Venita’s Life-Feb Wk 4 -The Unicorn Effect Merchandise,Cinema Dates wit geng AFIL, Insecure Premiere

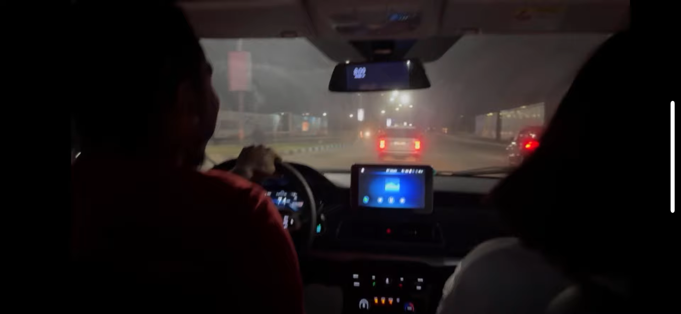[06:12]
Tom and Joey are busy arguing about the speed. EK is saying, should I give them, should I show them the power of the car? And Cece is here just telling him, excuse me sir, I suffered to win this car in the arena, so you can like to just leave my car alone in peace.